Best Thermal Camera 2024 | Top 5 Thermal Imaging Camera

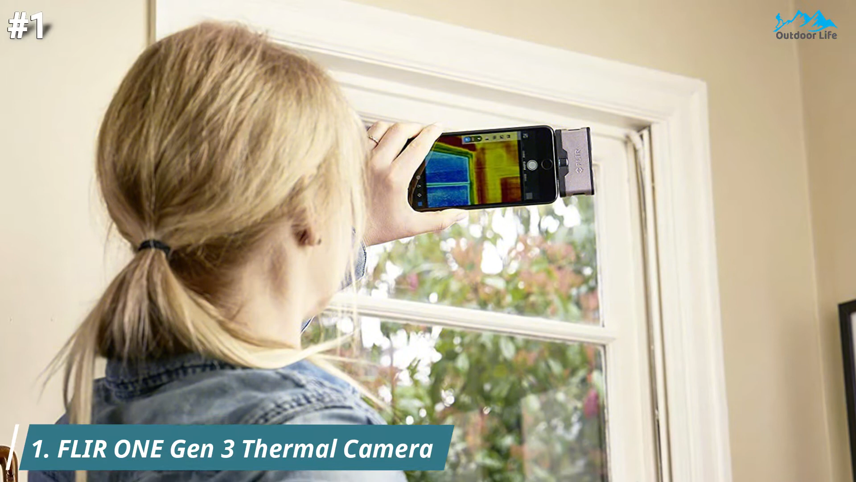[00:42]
of basic thermal imaging for an affordable price the latest floor one gen 3 introduces a one fit adjustable connector that allows you to connect the camera to your smartphone
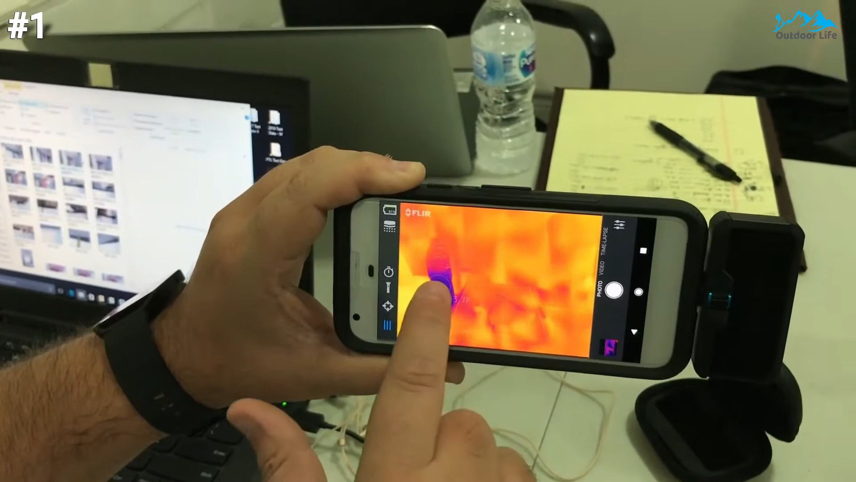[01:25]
the temperature range of the flir one is minus 4 degrees fahrenheit to 248 degrees fahrenheit minus 20 degrees celsius
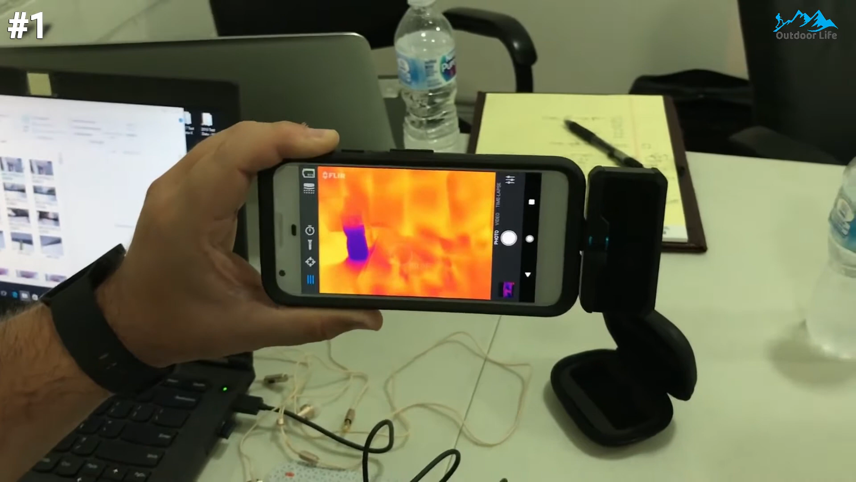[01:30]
to 120 degrees celsius which is perfect for household use construction
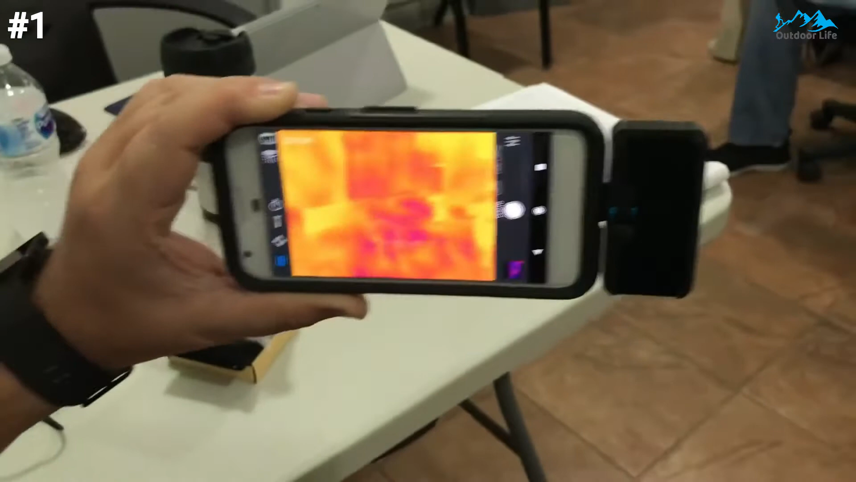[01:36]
and some industrial applications weighing in at just 1.22 ounces and measuring 2.6 x 1.3
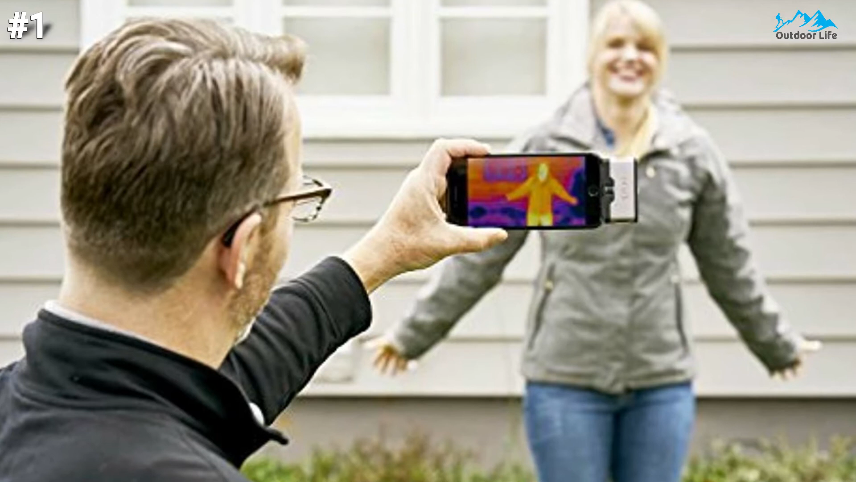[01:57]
from theirs it's easy to edit and share them it includes app features like thermal
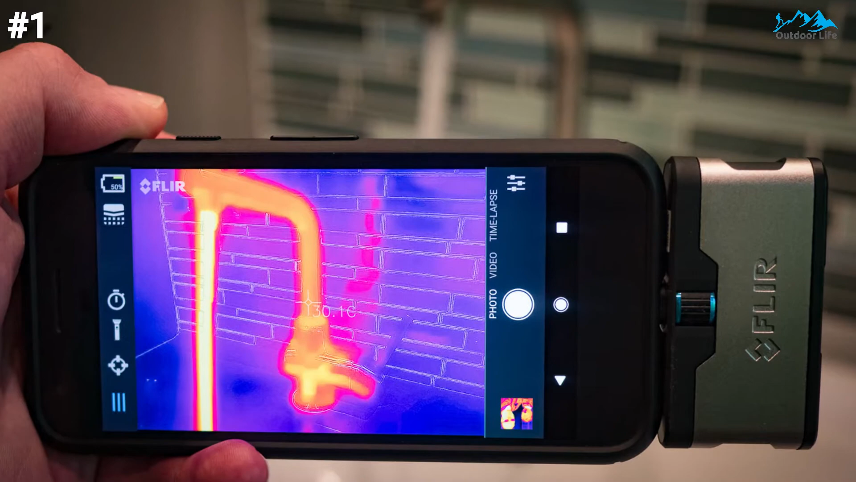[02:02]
panoramas and thermal time lapse video
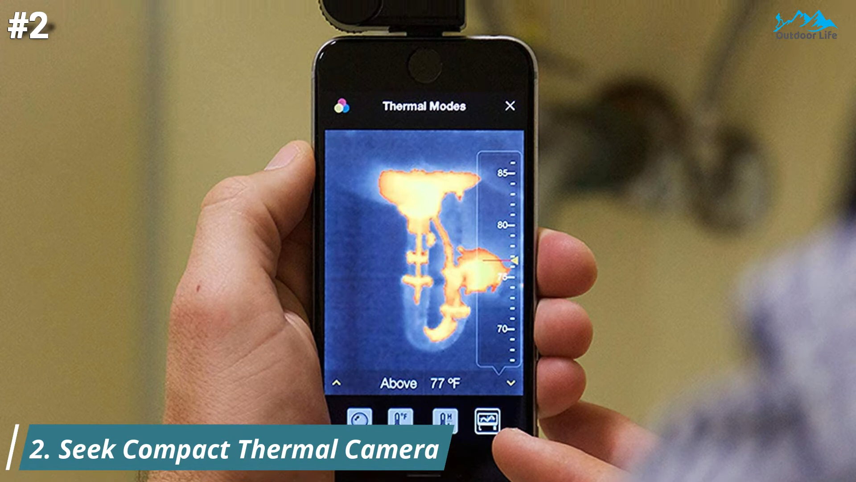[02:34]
a palm-sized device that connects to your smartphone the compact pro plugs
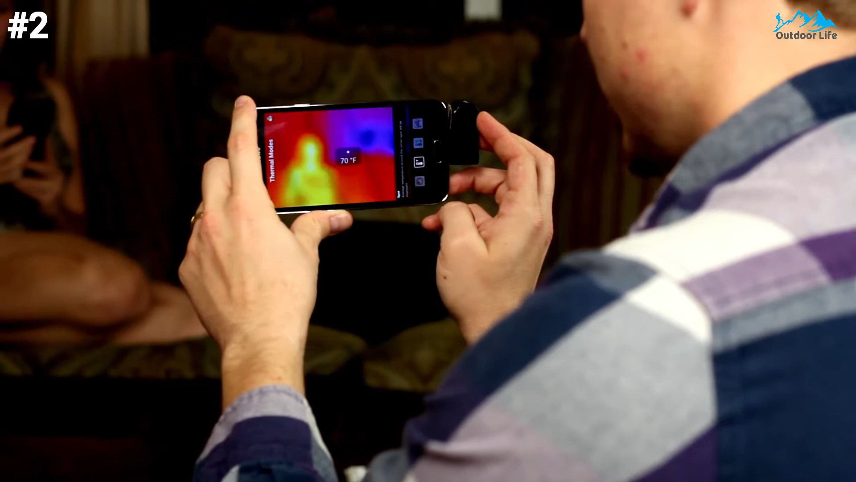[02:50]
the seat compact pro camera weighs just two pounds and measures 3 x 2 x 7 inches it's really small
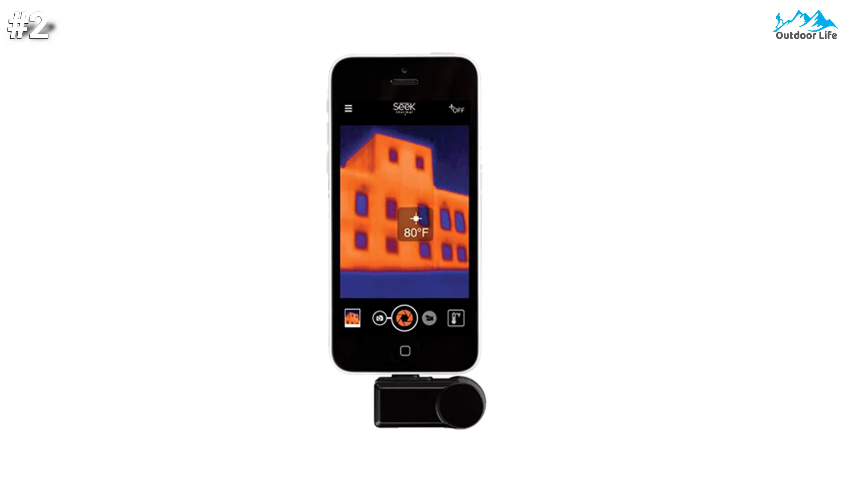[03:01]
On screen: spot 80°F
when you plug it into your smartphone's port it extends only have the width of the phone
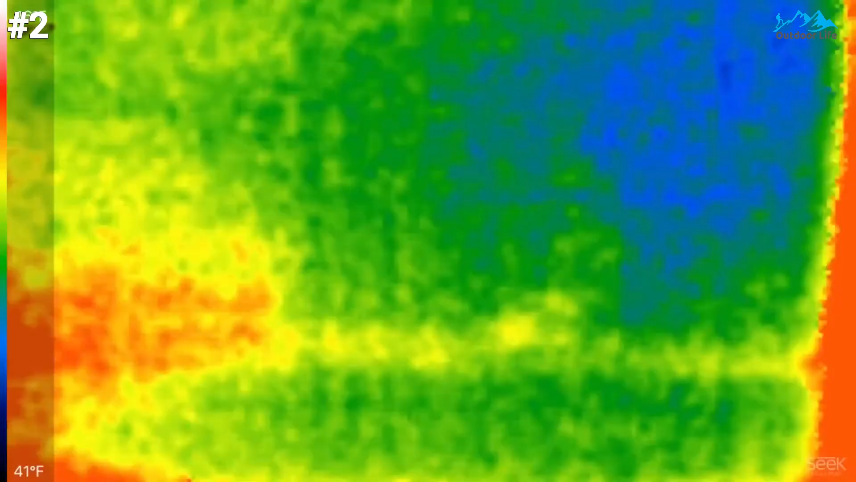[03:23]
more capable camera the seat compact pro is still handy as a complementary
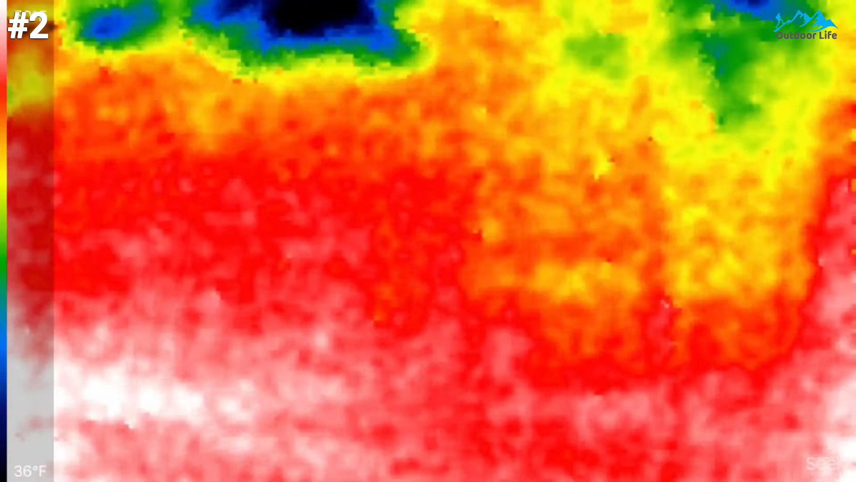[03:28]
thermal camera for smaller projects that don't need a heavy-duty rig
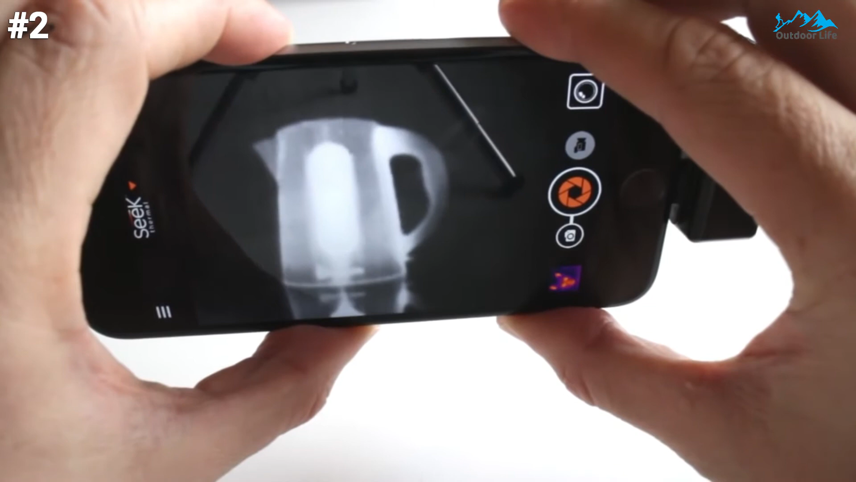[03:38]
from as close as six inches or as far away as 1800 feet
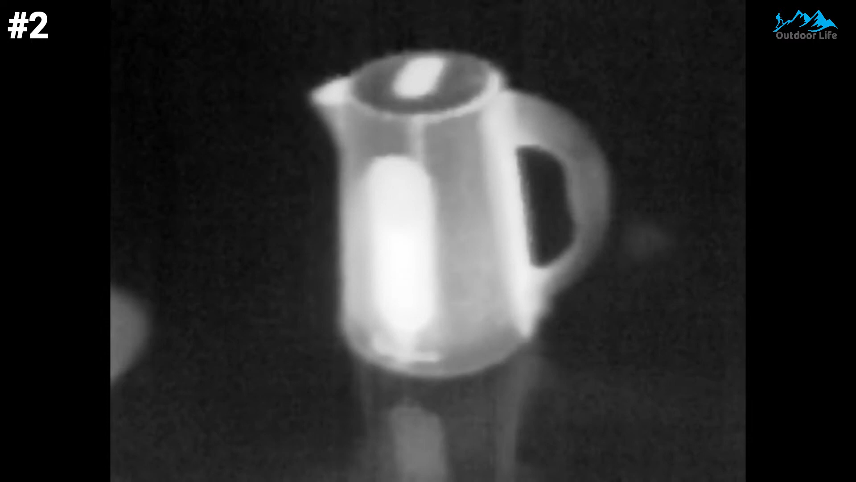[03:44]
this provides more work versatility making the compact pro useful in many different
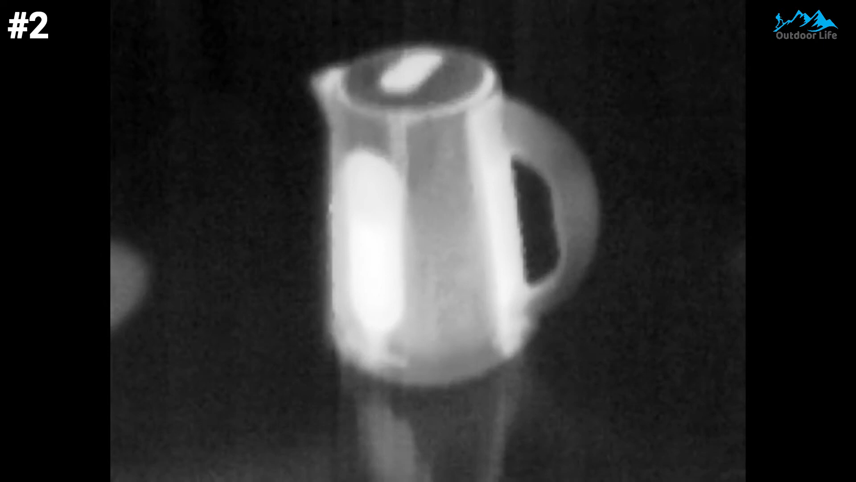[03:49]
situations the seat compact pro is a powerful thermal camera that fits in your pocket and connects to your phone it is a compact tool that is easy to carry
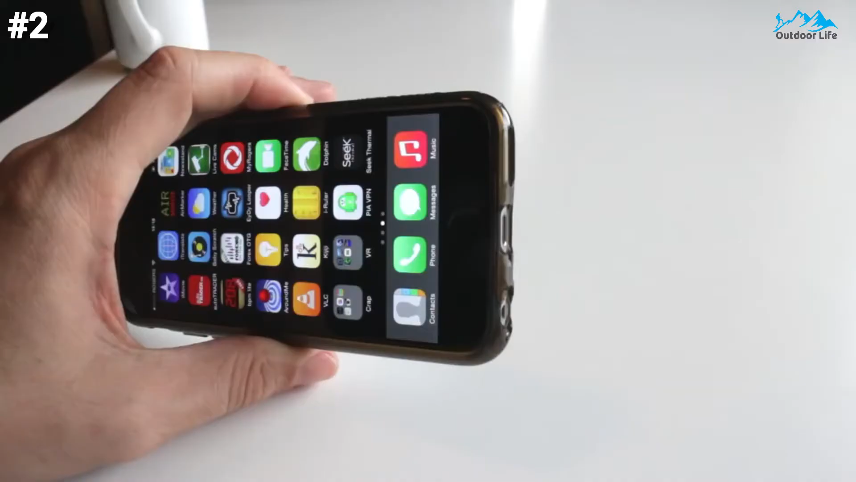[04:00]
around and can fulfill the demands of most professionals when you are not using the camera put it in the waterproof carrying case the case itself is small enough that you can just put it in your pocket if you want a budget thermal camera with a
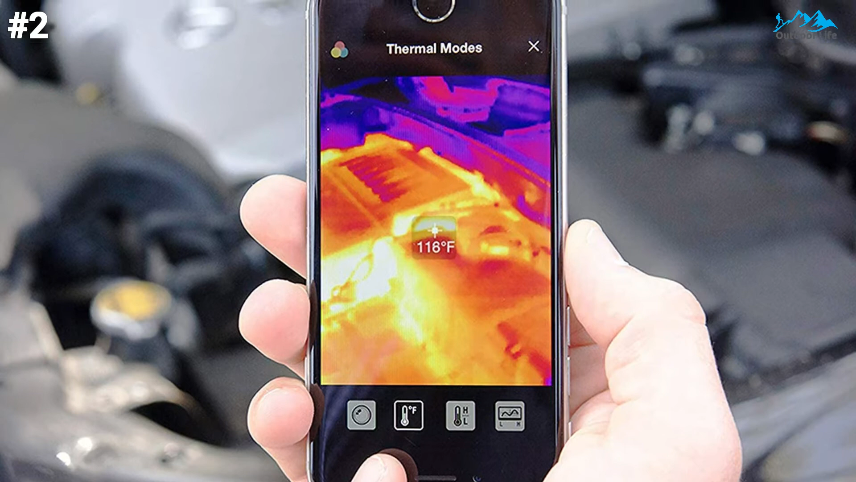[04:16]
On screen: spot 116°F
high resolution full temperature detection range and plenty of manual settings get the
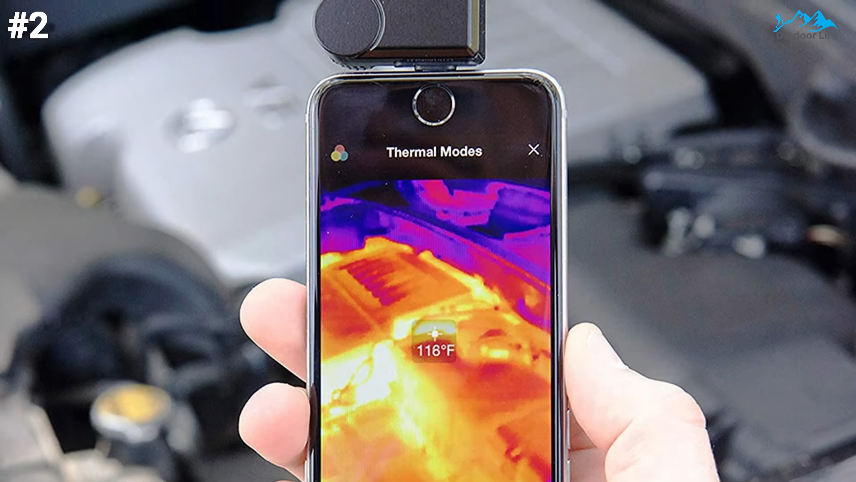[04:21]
compact pro so it can be a great choice for next picks at
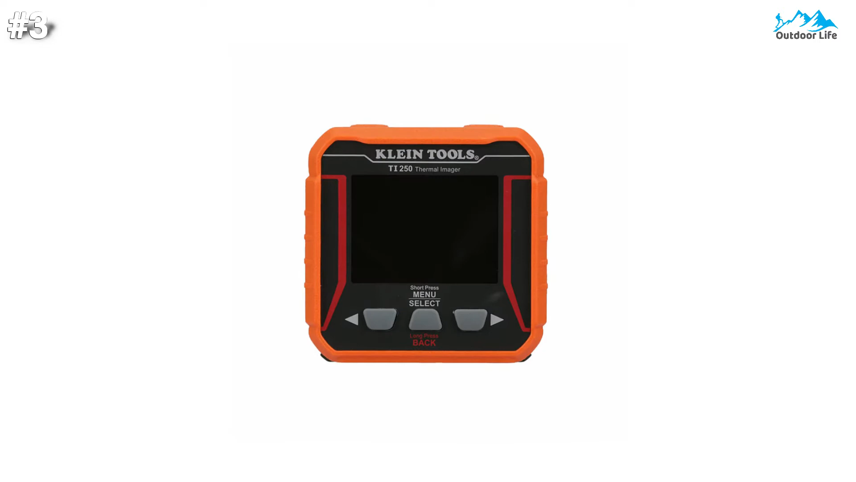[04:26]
number three the klein tools ti 250 is an easy to use usb rechargeable thermal cameras the large lcd displays unseen hot and cold
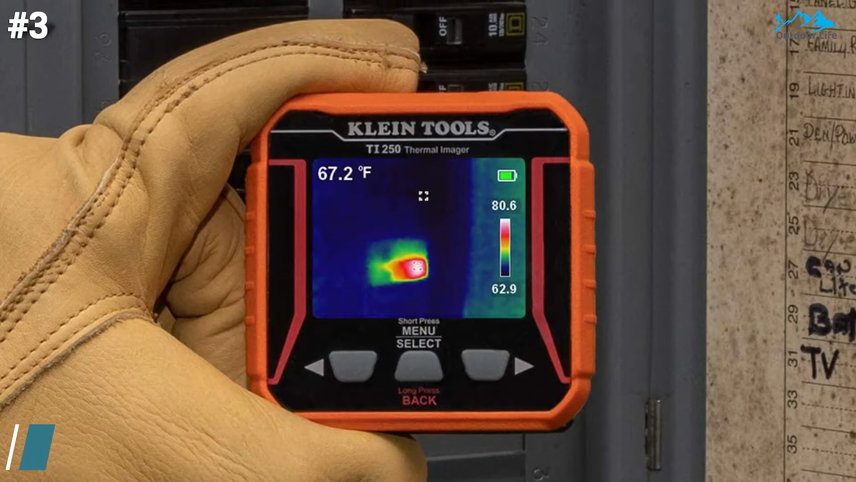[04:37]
spots for instant troubleshooting it is an excellent resolution with over 10 000
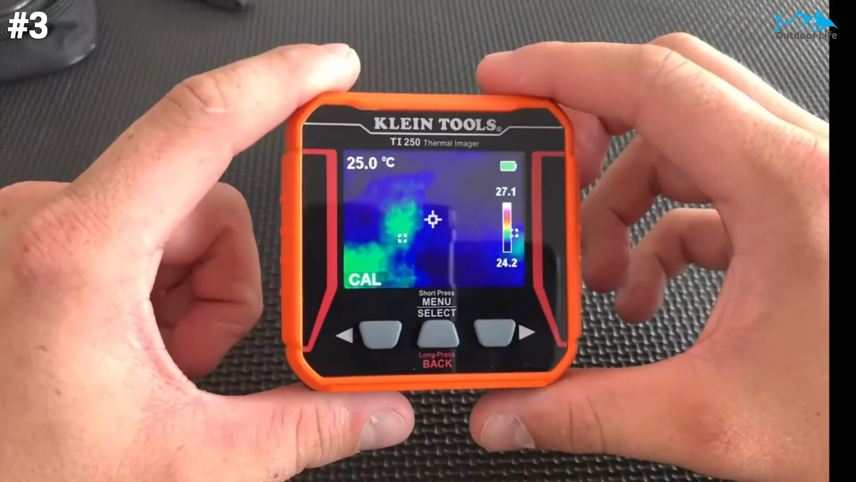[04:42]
On screen: spot 25.0°C
pixels and your choice of three color palettes